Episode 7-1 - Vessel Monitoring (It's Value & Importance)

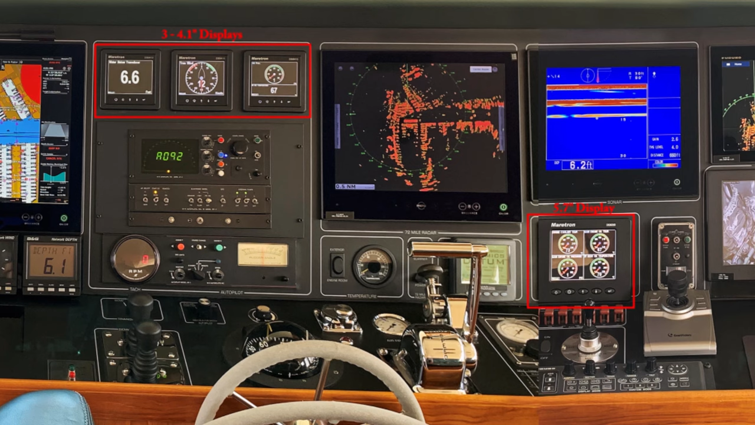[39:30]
but also have several smaller 4 and 6-inch displays on the forward dash, which are typically set to depth, wind speed and direction, and speed over the ground.